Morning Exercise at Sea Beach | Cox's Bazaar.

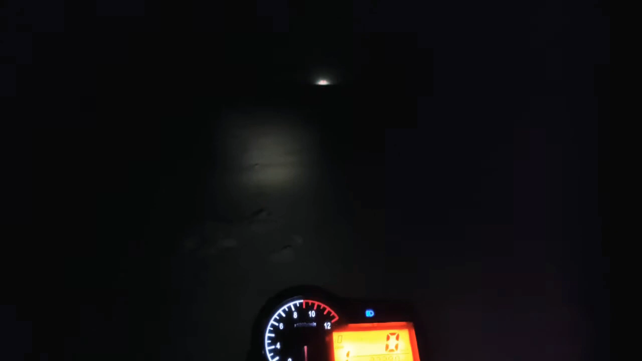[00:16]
ফগ লাইটটা জ্বালাই, মোটরসাইকেলের লাইটটা অনেক কম। ফগ লাইট লাগাইছিলাম, যাই হোক ফগ লাইটে ভালোই আলো।
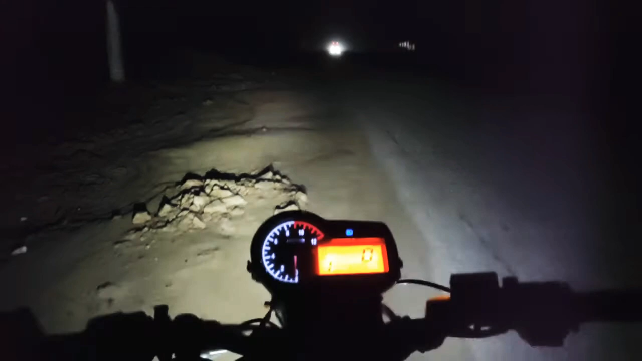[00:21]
লেটস, আস্তে আস্তে বাইক চালিয়ে এগোচ্ছি। পুরাই অন্ধকার, একটা হরর মুভি ফিল্মের মনে হয় যেন শর্ট নিতেছি। যাই হোক, একটু ঠান্ডাও লাগা শুরু হয়ে গেছে।